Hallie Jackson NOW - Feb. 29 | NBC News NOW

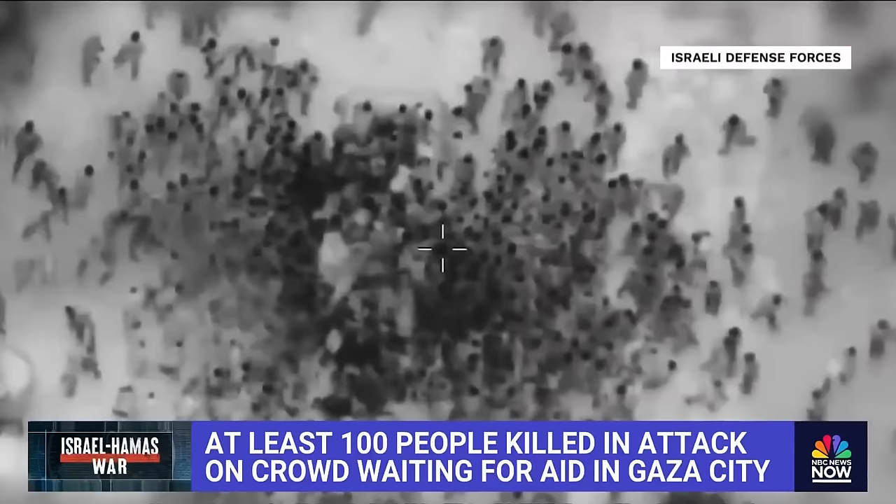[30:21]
So what you're looking at this is people surrounding an aid truck when then gunshots started going off.
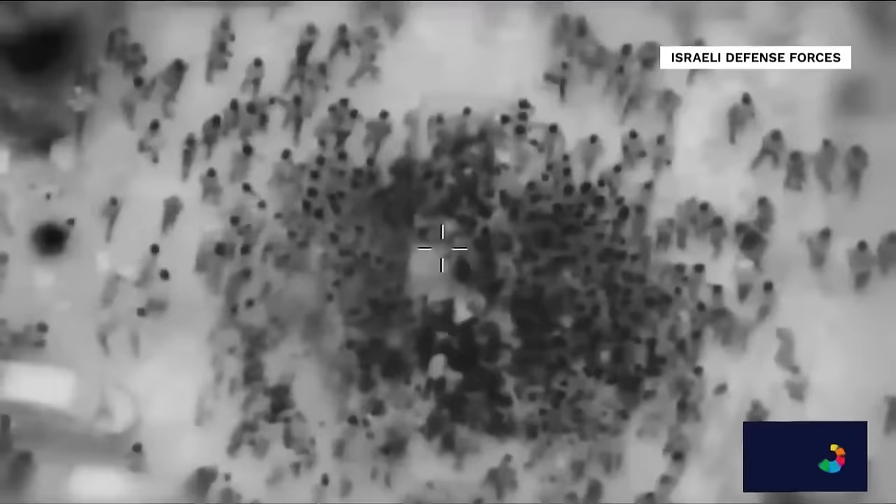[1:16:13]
Israeli troops, we're going to show you here, putting out this aerial video you're looking at, showing the attack, showing the panic with people surrounding an aid truck when gunshots started going off.